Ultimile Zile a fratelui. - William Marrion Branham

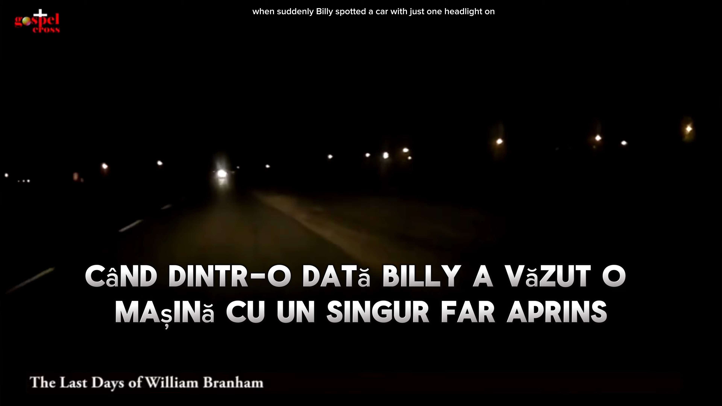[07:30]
giving the impression of a motorcycle coming against him. He barely dodges him, and suddenly, here's a big crash.